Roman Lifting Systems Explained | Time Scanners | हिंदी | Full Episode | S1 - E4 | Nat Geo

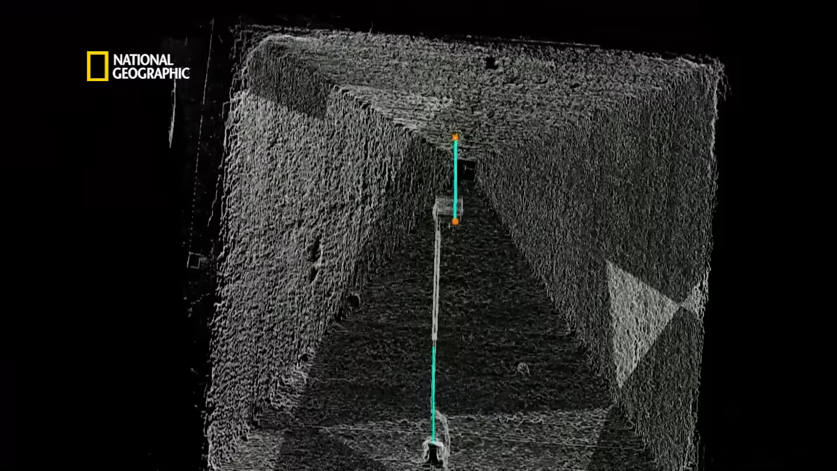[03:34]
साथ साथ pinpoint accuracy भी देता है
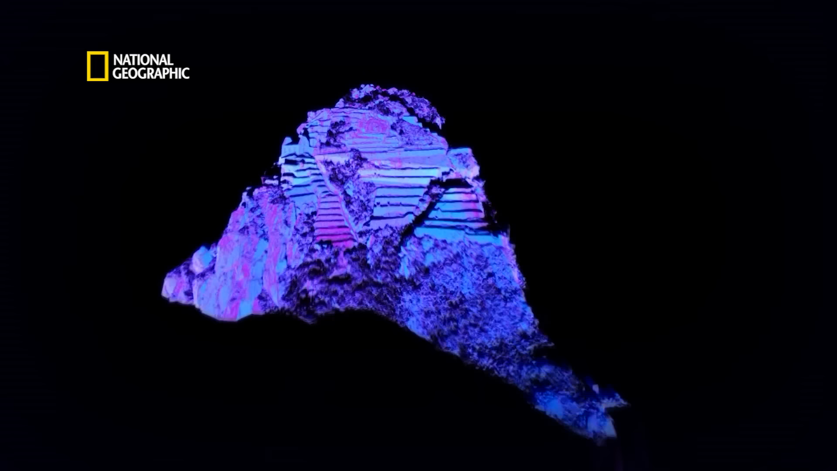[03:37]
ताकि समय में पीछे जाया जा सके और बीते वक्त के secrets को reveal किया जा सके लेकिन
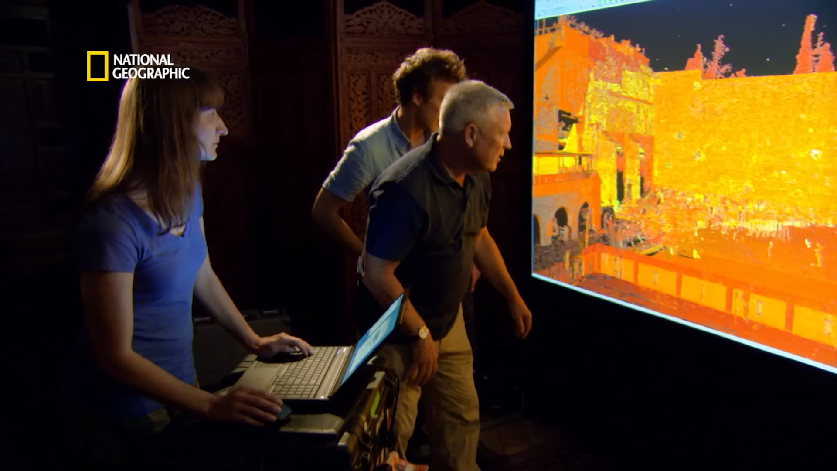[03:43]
इस technology की बुनियाद है इस data का interpretation
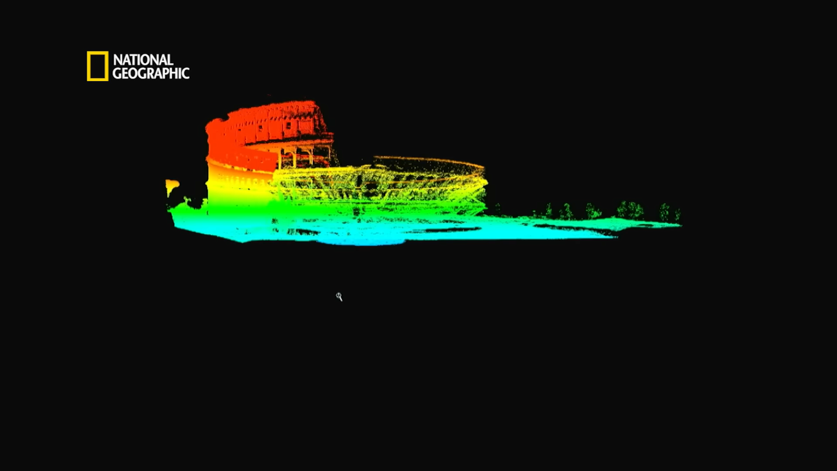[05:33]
यह एक ऐसी जगा है जहां Steve को मिलेगा Colosseum का overview वो
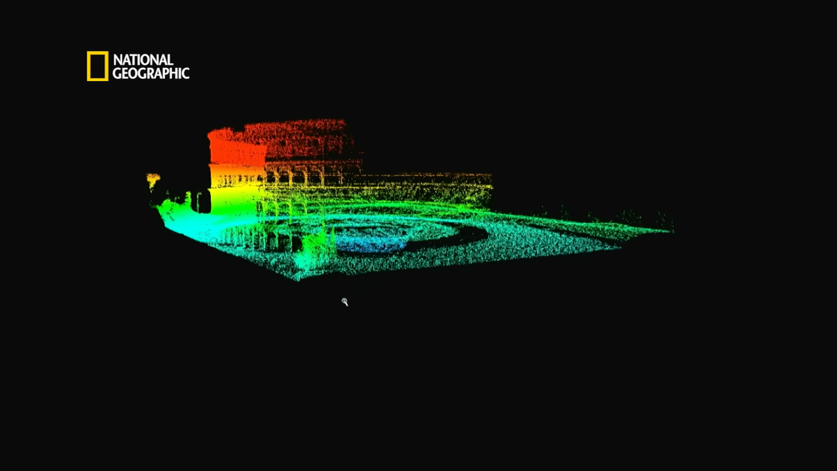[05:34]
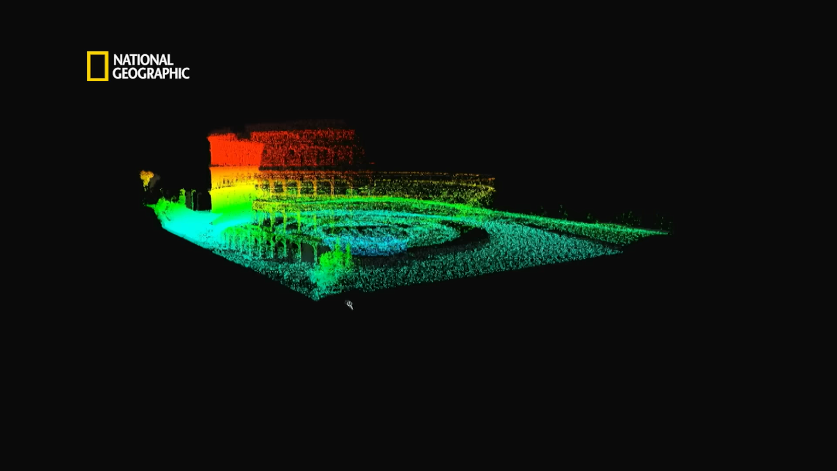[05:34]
एक scanning strategy तयार करना
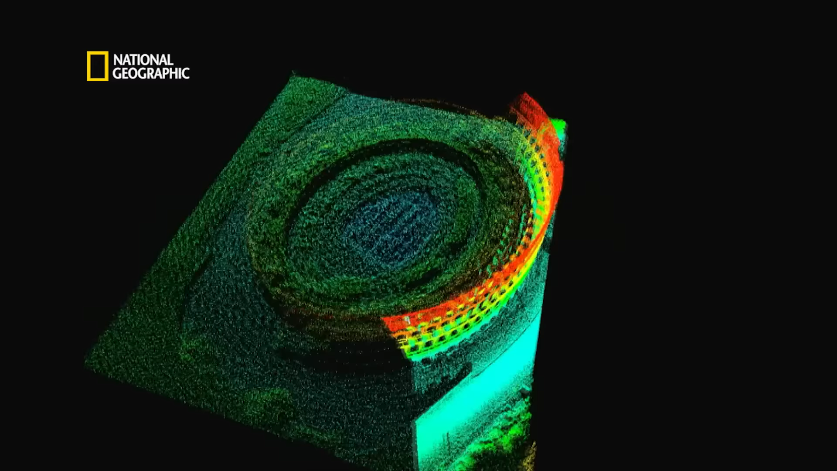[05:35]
चाहते हैं वा क्या बात है इसमें सब कुछ दिख रहा है
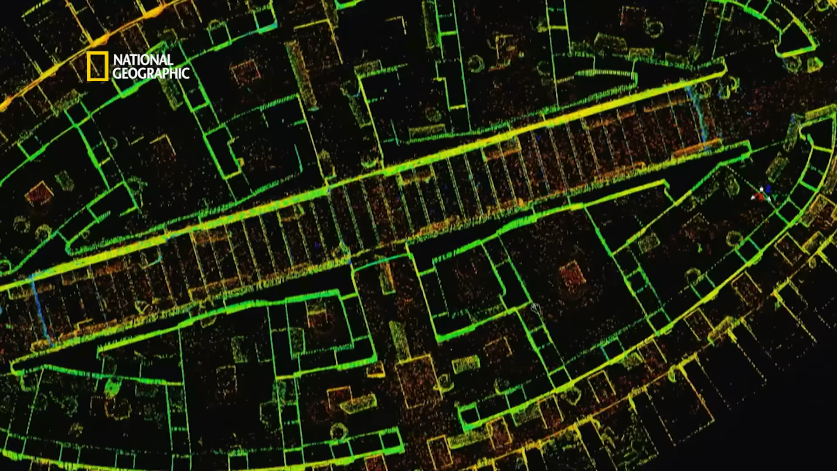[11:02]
और डेटा आना शुरू हो गया है अब तीन को इन्हें आपस में स्टिच करना है और एक कम्प्लीट 3D मॉडल तयार करना है
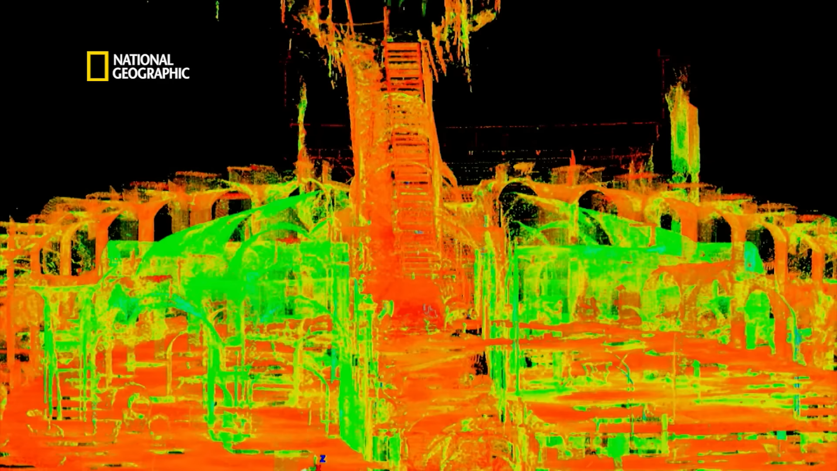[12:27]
टीम पोजियोली के एमफिधियेटर के नीचे के एरिया को स्कैन कर रही है ताकि ये समझ पाए कि कॉलिजियम
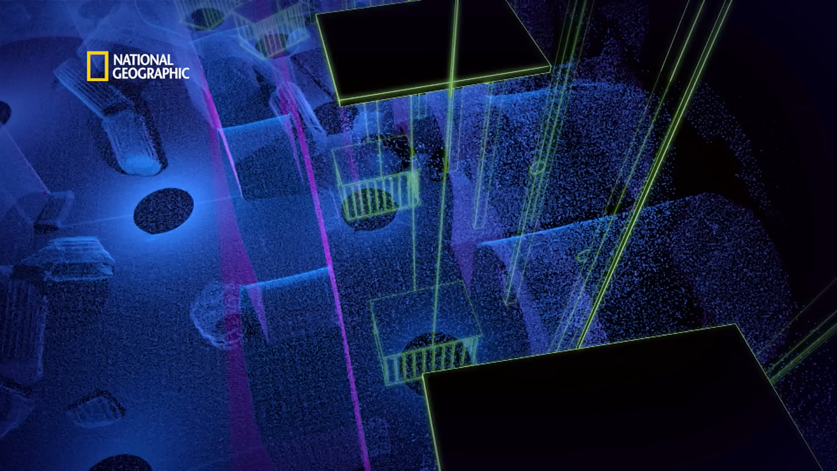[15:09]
चला जाता था तो इस तरह ये ड्यूवल यूज सिस्टम था ये एक एंशिंट लिफ्टिंग सिस्टम था जिसमें पुलीस और काउंट वेट्स की एक सीरीज थी जो एक साथ काम करके केजिस को नीचे किसी भी ट्रैपडोस से उपर ले जाती थी
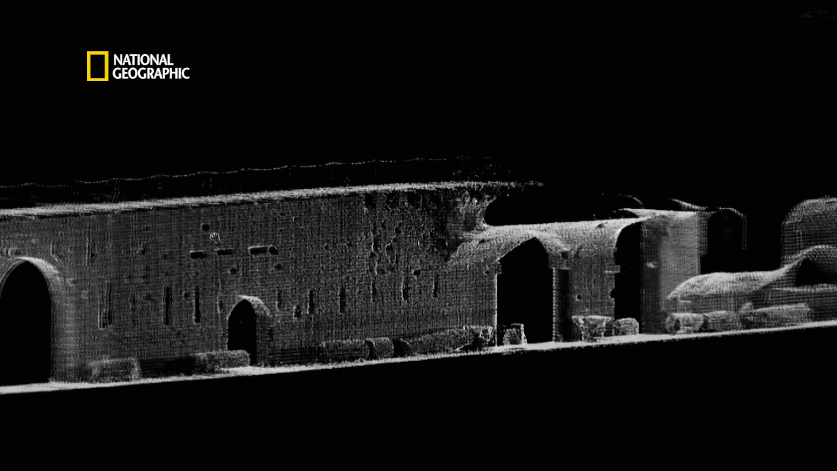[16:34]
ताकि ब्रिक्स और मॉटर के इस धांचे को एक 3D
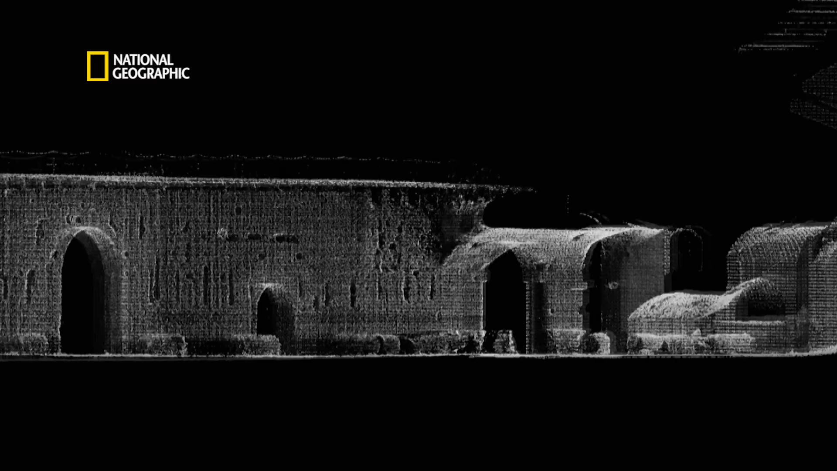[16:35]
कम्प्यूटर
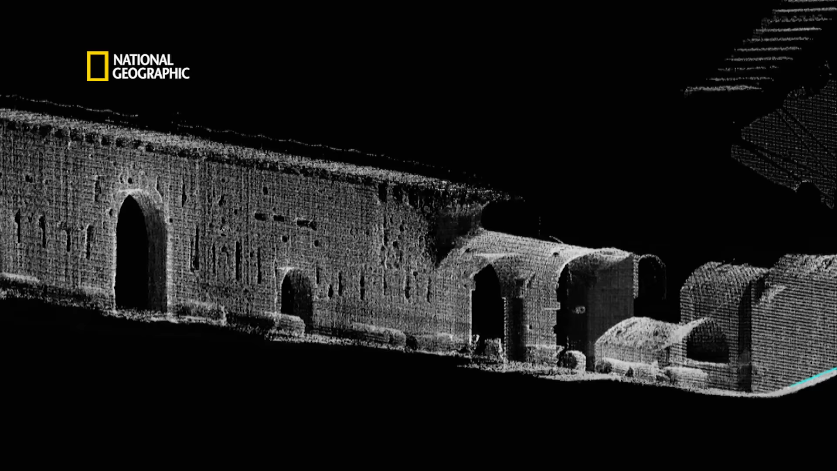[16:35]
इमेज में बदला जा सके और वाल्ड पर बनी मार्किंग्स को डिकोट किया जा सके
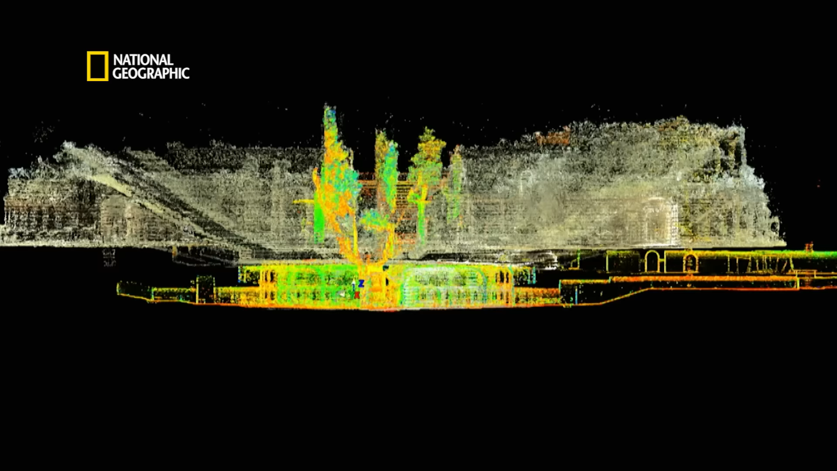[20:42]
हम एक्जैक्ली देख सकते हैं कि बिल्डिंग के फेस से कितनी दूर तक वो शाफ्ट जा रही है इसके जरीए कुछ चीजों को उन लोगों से दूर
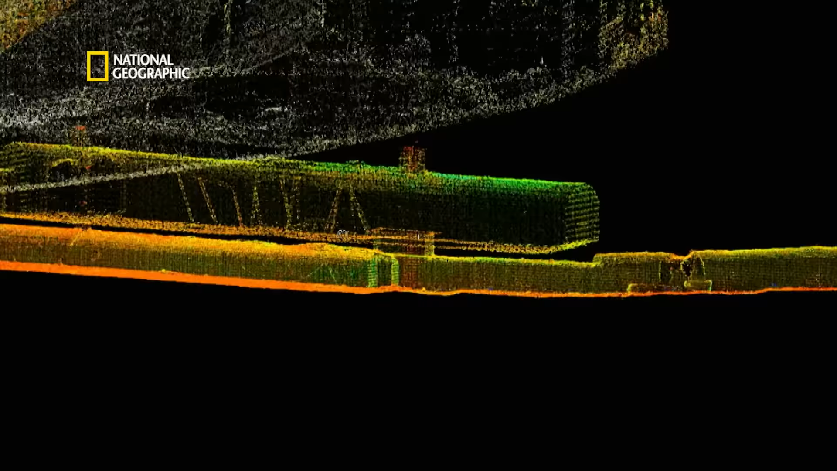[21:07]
स्टीव मानते हैं कि इस ओपनिंग से ही उन्हें इस टनल को बनाने का मकसद पता चल जाएगा आप इसे बिल्कुल ध्यान से देखिए ये जो है इसका साइज है करीब 8 फिट लॉंग और 5 फिट वाइड और इसका जो शेप है अगर उसे देखें तो वो कॉफिन की तरह है रिली?
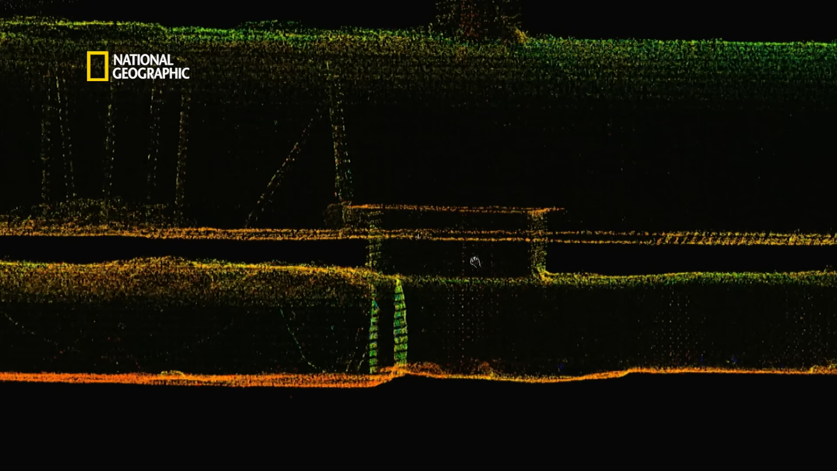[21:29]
Historians अब भी नहीं जानते कि इस टनल का इस्तमाल किसलिए किया जाता था लेकिन डेटा से पता चलता है कि ये होल
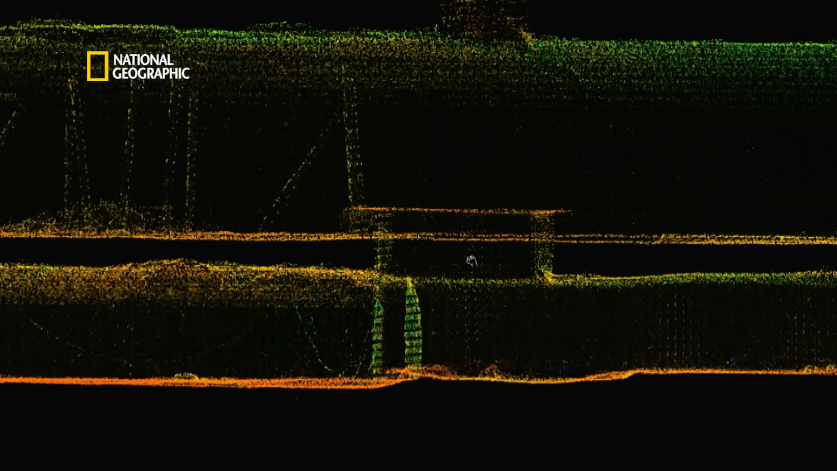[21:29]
बिल्कुल उसी साइज और शेप का है जिसमें से एक बॉड़ी को निकाला जा सके इससे स्टीव ने
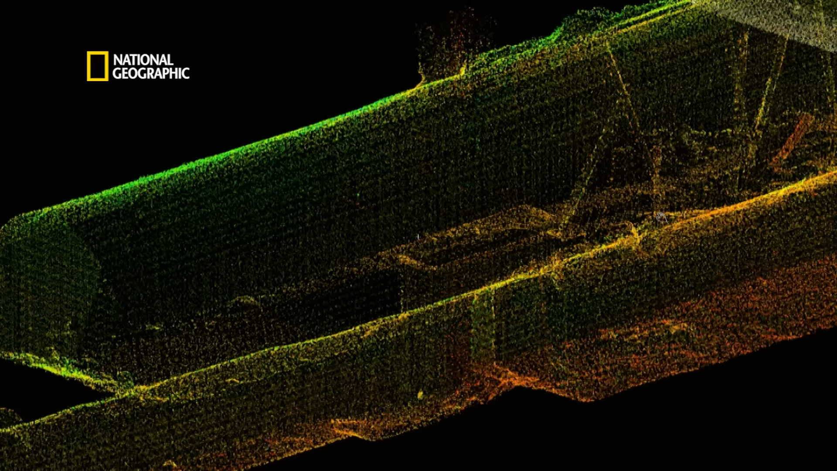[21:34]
ये नतीजा निकाला कि ये टनल मरे हुए लोगों को सीक्रिटली
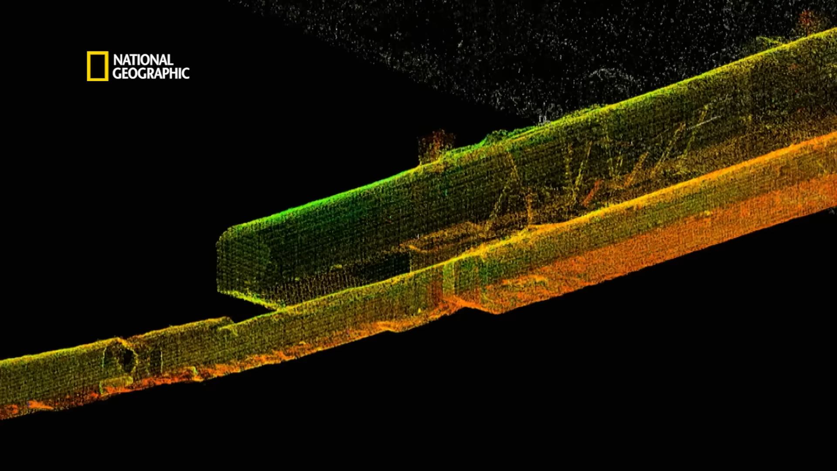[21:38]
निकालने के लिए बनाए गई थी ताकि देखने वालों को
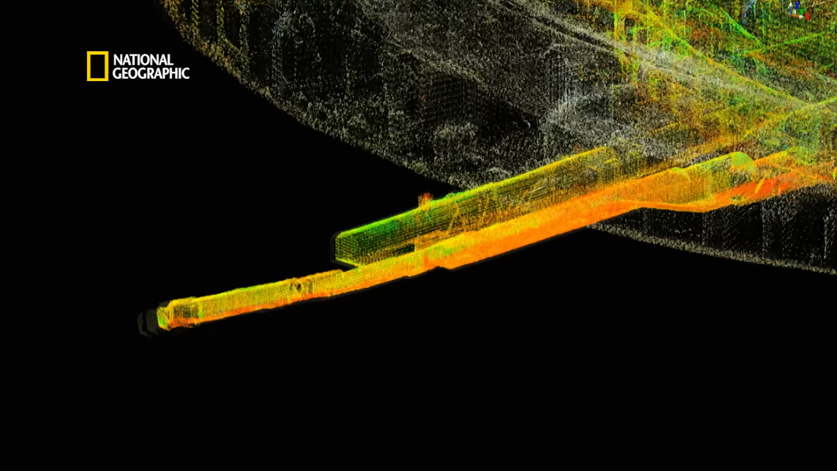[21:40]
पताना चले एलिवेटर सिस्टम्स और रैम्स का एक कॉंपलेक्स जिनके जरीए ना सिर्फ वाइल्ड अनिमल्स बलकि चारियत्स भी स्टेज पर आ जाते थे एक एंजिनेरिंग सीक्रिसी
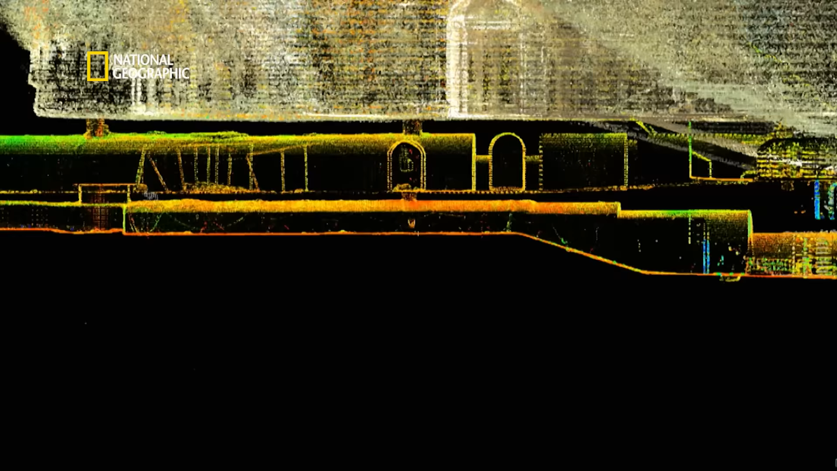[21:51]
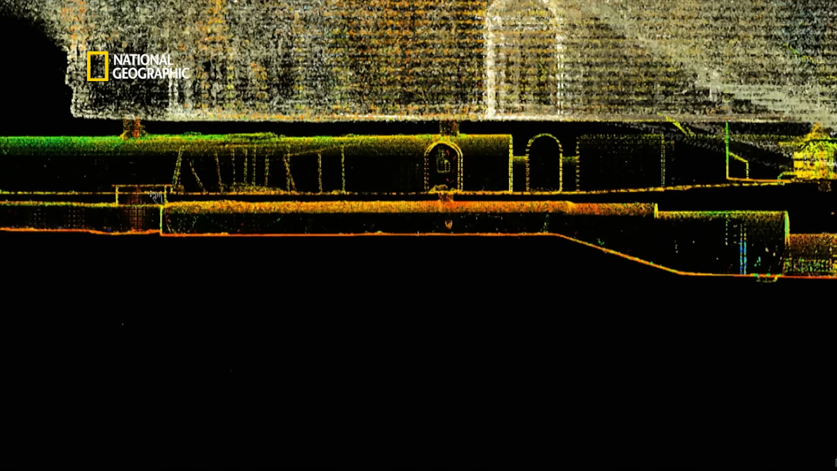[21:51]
जिसका इस्तिमाल शो के दौरान डेड बॉडीज को बाहर ले जाने में होता